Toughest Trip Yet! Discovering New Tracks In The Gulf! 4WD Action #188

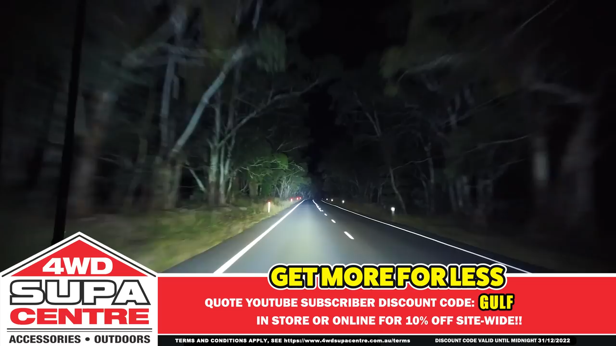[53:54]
And of course, you get all the features and quality you'd expect from Adventure King's driving lights,